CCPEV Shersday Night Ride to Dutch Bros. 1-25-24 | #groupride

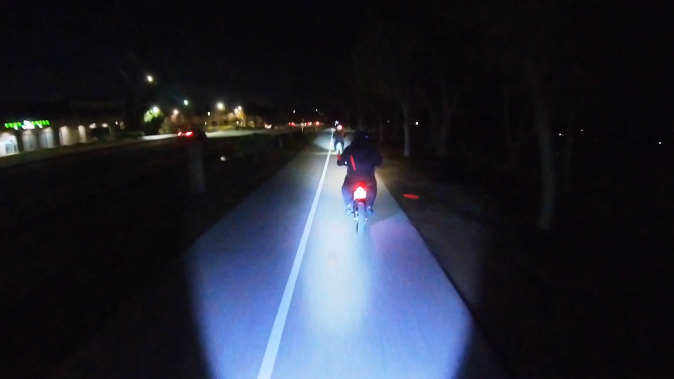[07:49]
Hey, I just noticed your little license plate strip of lights down there.